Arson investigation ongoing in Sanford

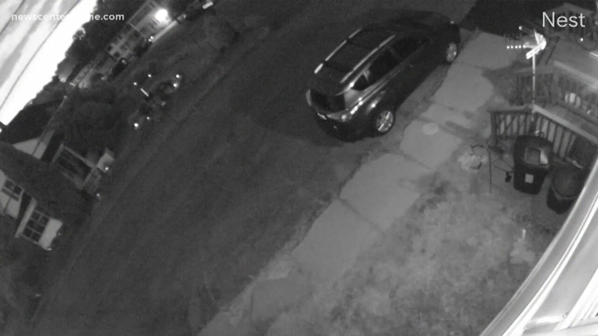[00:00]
A calm, dark street transformed with a flash.
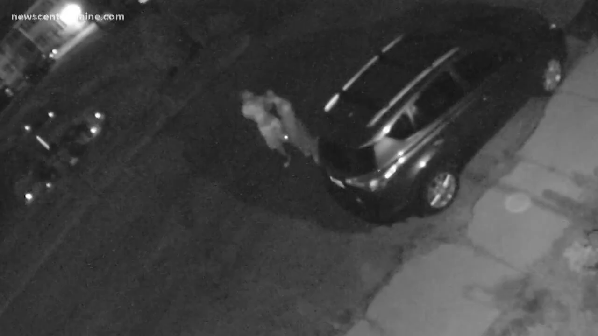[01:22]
Less certain, who are the men in this video, and what were they doing right before this fire started? In Sanford, Dustin Lukowski, News Center, Maine.